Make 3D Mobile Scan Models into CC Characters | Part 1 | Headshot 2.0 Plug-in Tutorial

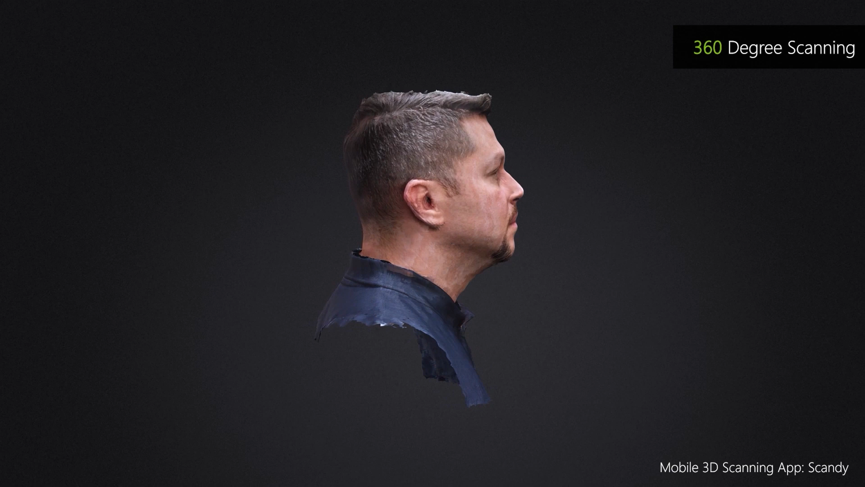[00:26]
Let's start off by making sure that the model is facing the camera using the rotate and move tools.
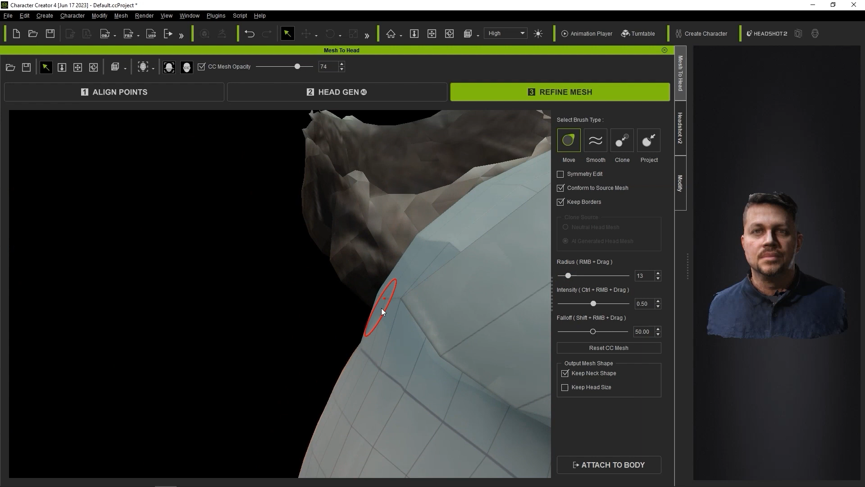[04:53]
Here I'm taking advantage of this feature to define the outer edges of the front of the hair by moving the vertices into a more suitable position.
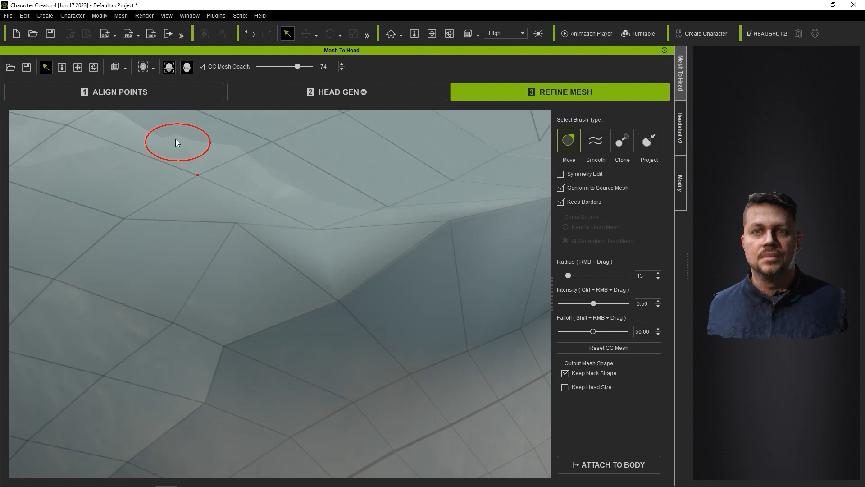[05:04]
If you encounter areas where the mesh is completely missing,
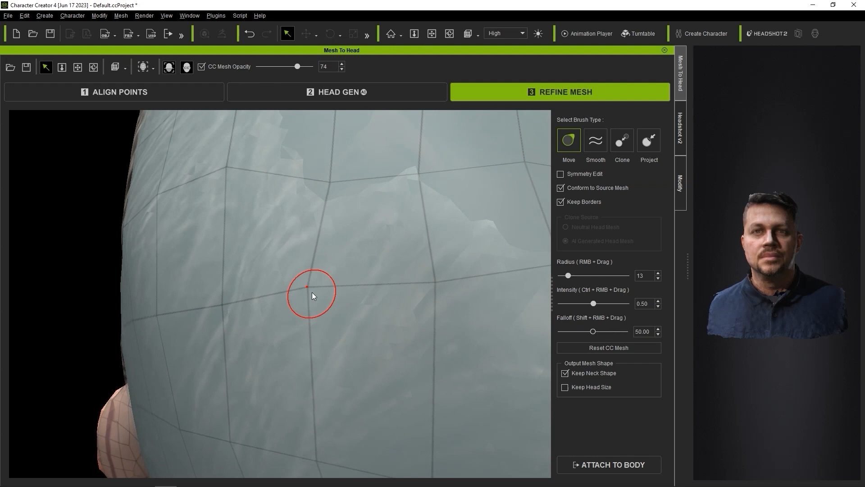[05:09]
like on the top of the head here, you can disable the conform to source mesh button so that you can
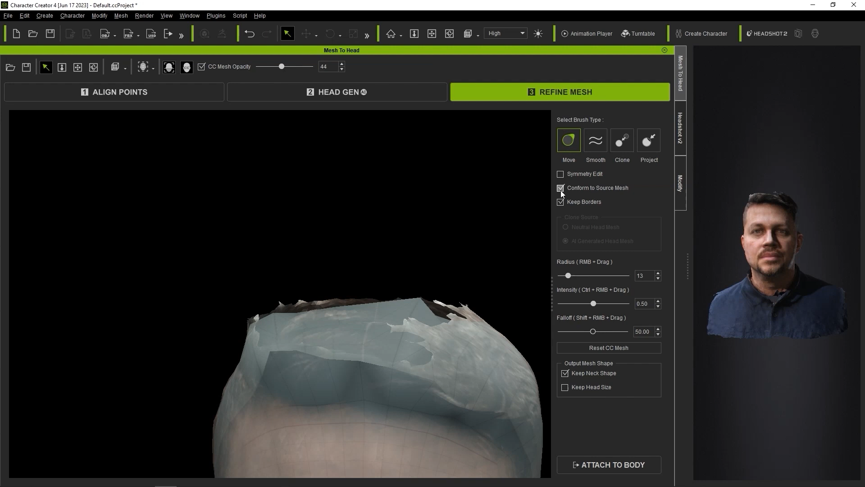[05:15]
manually move the vertices up so it doesn't look like our model has a hole in its head.
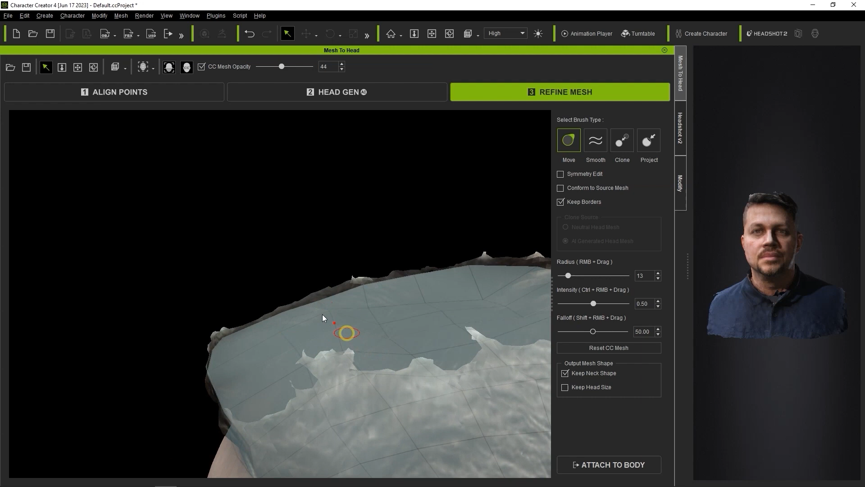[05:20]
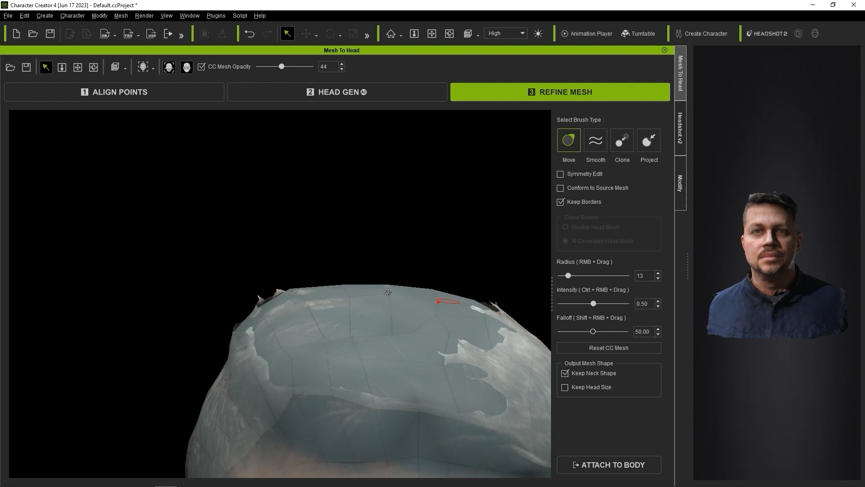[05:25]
From there, you can also use the smooth brush once again so that he doesn't look like he has a jagged head.
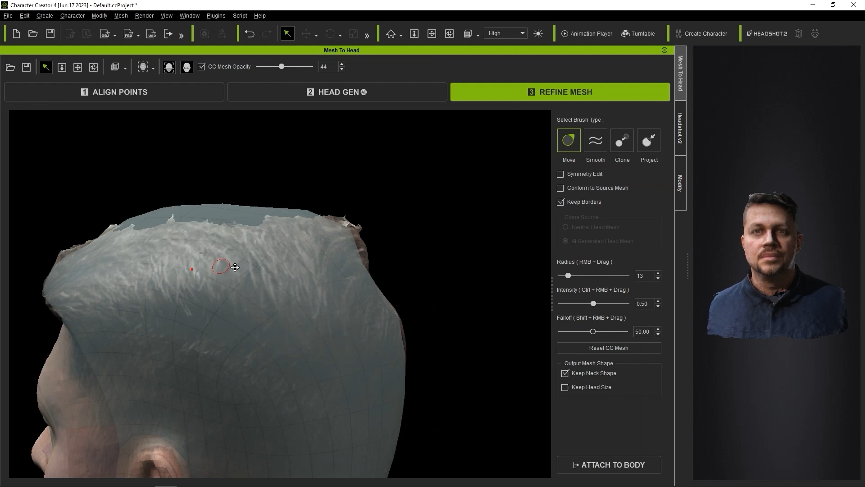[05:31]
Again, be sure to use the CC mesh opacity slider liberally in order to ensure that your generated mesh is faithful to the original.